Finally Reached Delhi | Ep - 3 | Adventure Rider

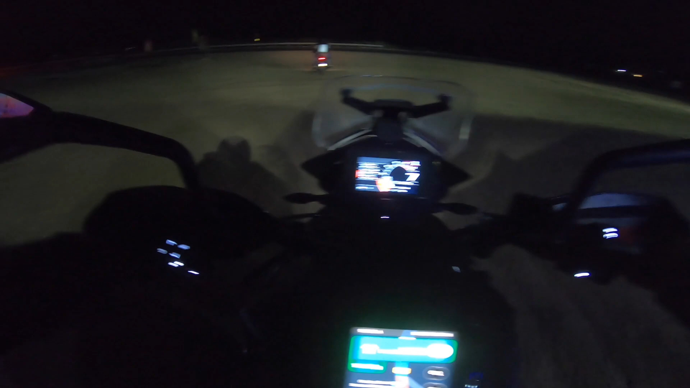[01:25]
464 तो लेट्स गो नाव तो भी एक्सपेक्टेशन ऐसी थी कि त्री लेंड में अपने वो लाइट मिले के बाट इधर भी कहीं नहीं है
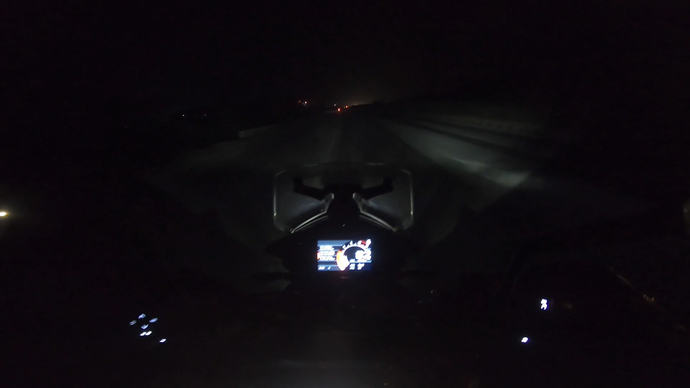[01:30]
जो है अपने लाइट पर ही चलाना है और आई
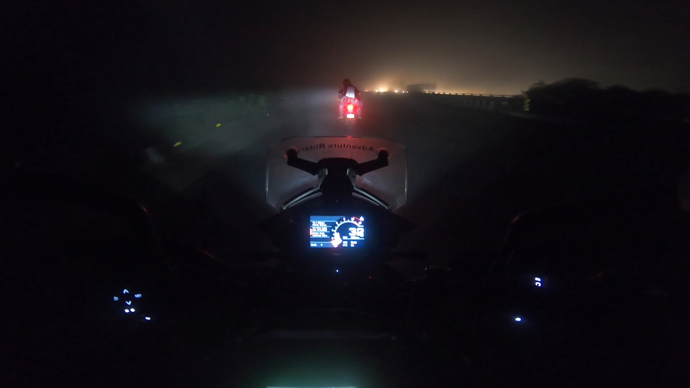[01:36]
डॉंट तिंग यार अब इस वेदर कंडिशन में हम ड्राइव कर पाएंगे क्योंकि रोड बिल्कुल भी नहीं दीख
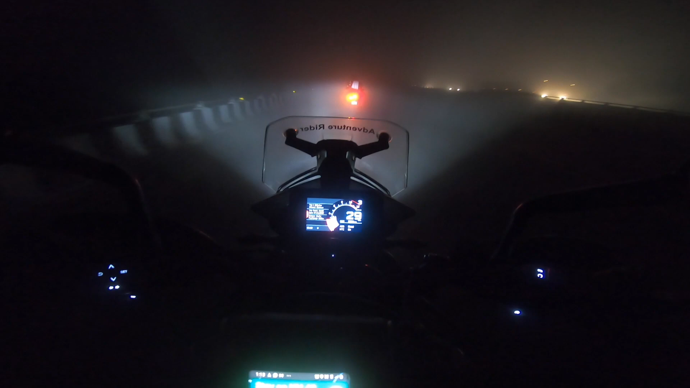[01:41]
रही अब तो यह टोटली यार कुछ मिंस कुछ भी नहीं दीख रहे हैं यहां से आगे
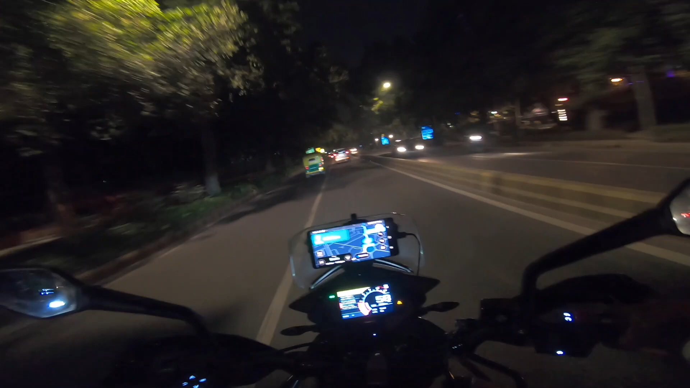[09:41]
तर वहाद से घर कर सकते यहार क्या कर सकते यार वह तो रात को भी मैं उसक्राण हुं बहुत मुस्किल से निकला हुं क्योंकि आज कह बहुत तो देखो
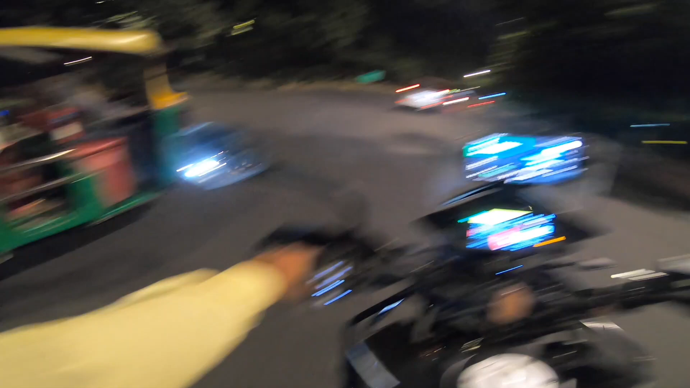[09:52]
यार इतनी थंड में इ台 यतर्ण में जेकेट कर नहीं पैbound में जानूंग यह देली के रोड से डोड वैसे रोडζ मु� काफी अच्छे काफी अच्छे हैं इस तरह के लाइटनिंग